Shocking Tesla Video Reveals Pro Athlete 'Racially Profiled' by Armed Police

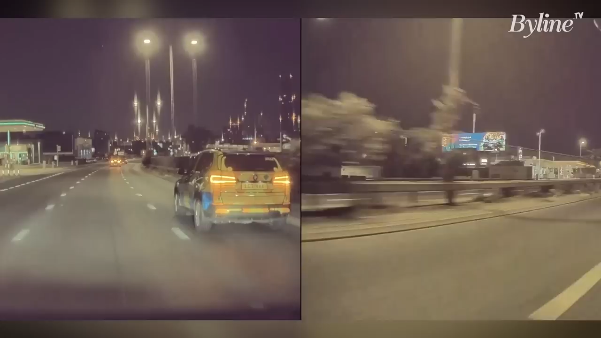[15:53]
um, as I drive past, so that he looks in. Right. But it was the thing that the car was set at a speed. So it goes? It goes to the speed. Yeah. I don't do anything. Yeah. So that's what, 30 miles?
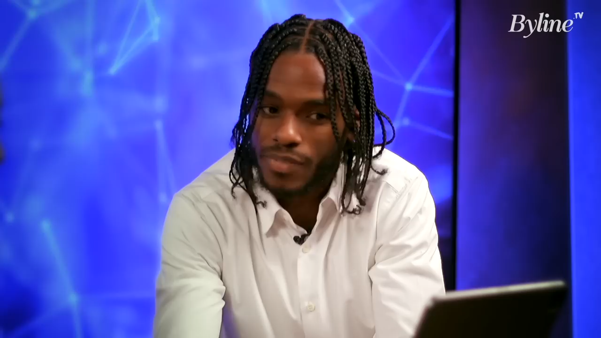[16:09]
Uh, no, there was 40. 40, right. Yeah. And you can just see that it is continuously. It's following you. Yeah. God, it's so scary. And, um, yeah, it's just. So they continue to just follow you.
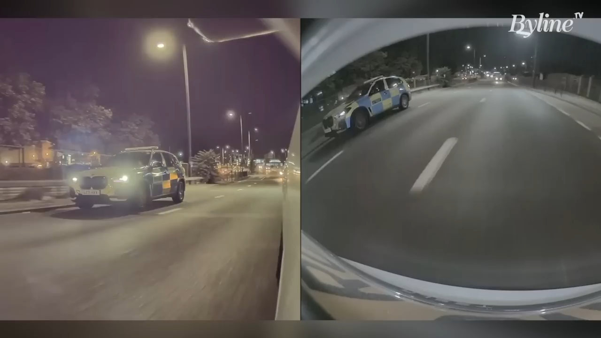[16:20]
From a distance. And, and with here, you can see that. I mean, you can't see. I pass in other cars. Why don't you follow the other cars? Yes. And normally when it's stuff like this, they're already running the checks. They know who's driving. Yeah. They know if it's insured. Yeah. If it's not insured. Yeah. Because if anything, they would have told me to stop. Yeah. If the car wasn't insured, they would have said, you know, pull over there and then. Yeah. It's funny how you know all of this, isn't it? Yeah.
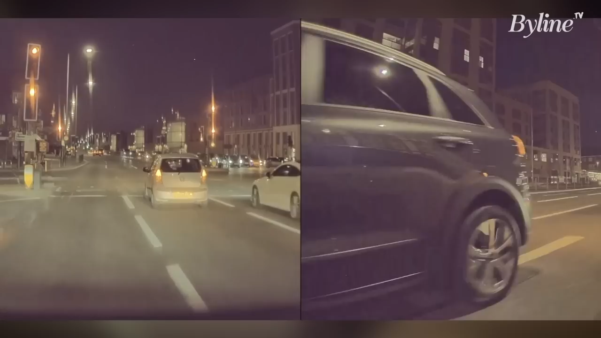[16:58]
We've, we've, we're told. So there are other cars there. Yeah. So again, they stopped behind a Mercedes in the corner.
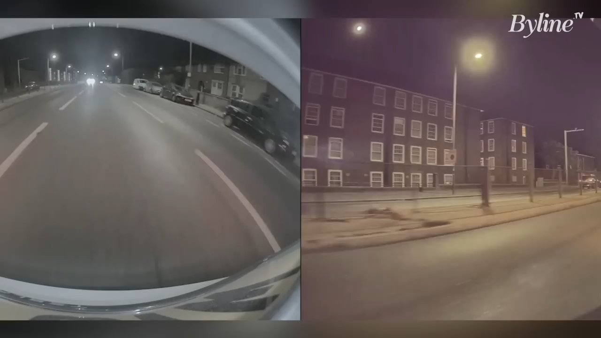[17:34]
So you can see the brake, I, the car brakes because of the lights. Right. They start approaching. Right. They're trying to creep. Right. He looks in and as the light turns green, the car takes off and you can see his car jerking because he's changing gears. Right. And again, there's no sirens, no lights. No lights, no sirens.
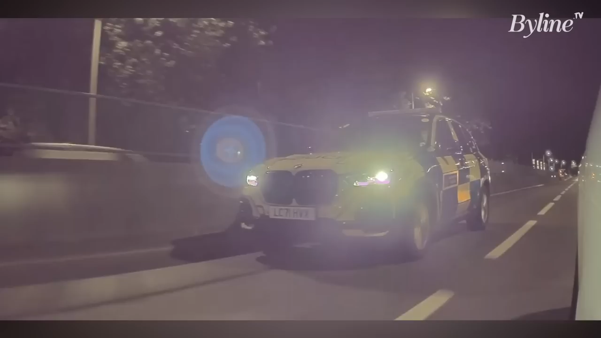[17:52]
And your car's automatic. Yeah. They're looking. Oh my goodness. And that's when they turn the lights on, put the brakes and turn the lights on.
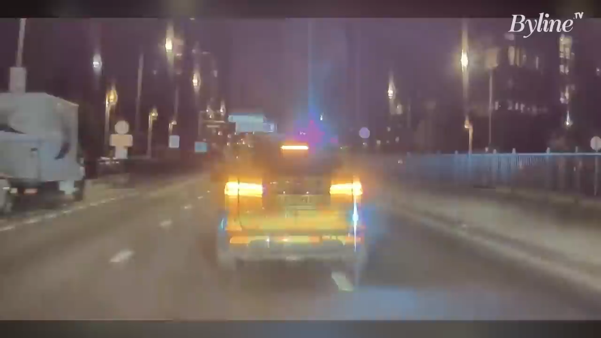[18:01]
So he made sure he looked in. So I paused it. So he made sure he looked in to see who's driving the car. Yeah.
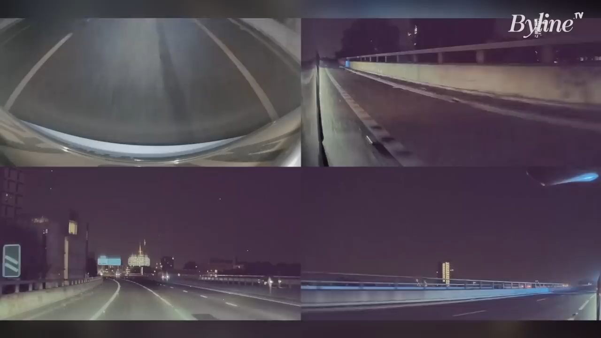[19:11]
Right. So I took over, and every time I changed lanes, I indicated. Right. To allow them to know that I'm not running away, I'm not doing anything, I'm driving at the speed limit, and I will stop once I feel safe. Because, again, there, there's nowhere for me to stop over here.
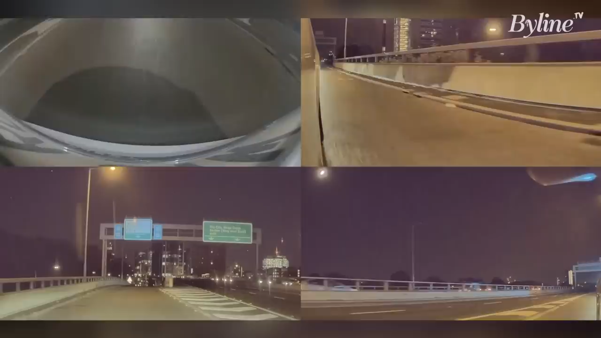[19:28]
Yeah.
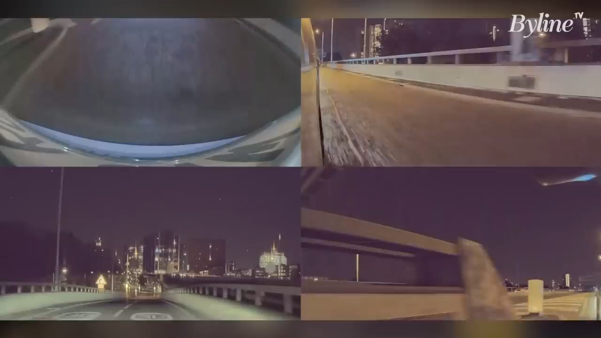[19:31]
And, yeah, they just follow. At the time, at the moment, it's only one car. Right. And they've already called in for backup. Wow. But I didn't know at the time. Right. I just thought it was just the one vehicle. Right. I know this route well. Yeah. I want to take this route home. And, yeah, so again, there's nowhere for me to stop. And because I've been stopped here before, I said I'm going to stop exactly where I've stopped before, we're going to continue, and then they'll come to the car, I'll explain to them if there is something wrong,
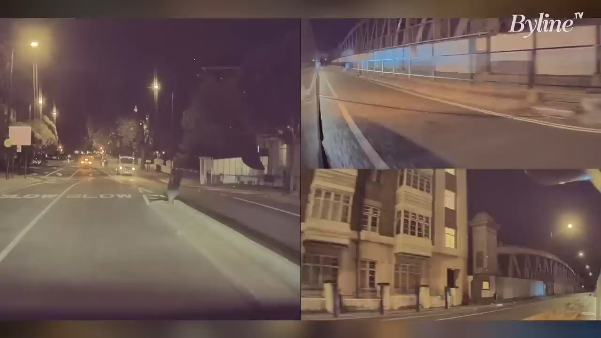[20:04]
we'll talk it out, and then I'll go about my day, and they'll go about theirs. Right. But, unfortunately, it didn't end like that.